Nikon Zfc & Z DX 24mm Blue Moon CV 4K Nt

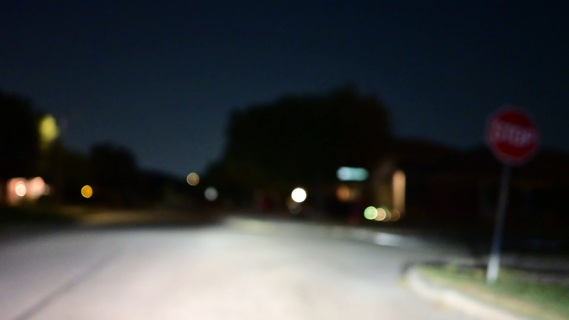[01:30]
Okay. There we go. Got out of focus. So, the Nikon got a little, uh, out of focus.
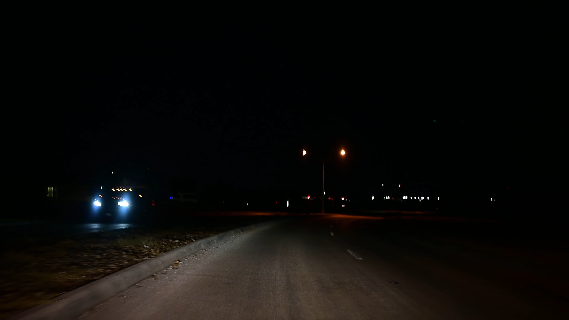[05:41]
trying to match it the best I can go down Evans Road try to get some shots of the moon it's beautiful right now of course I was busy at sunset as usual
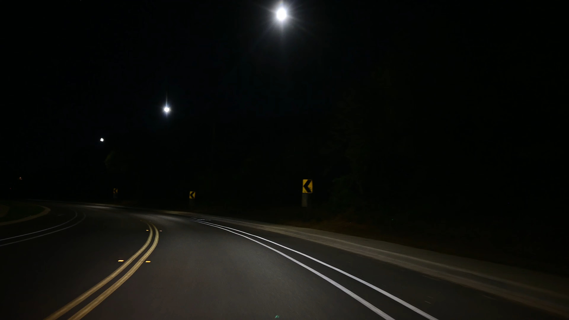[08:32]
the way I try to do it is I try to get the ISO as low as possible with the exposure it's at 1.7 but it's 1.5 of a shutter speed and I believe I'm at one I don't know what mode I'm in on the Canon I was just trying to match each one okay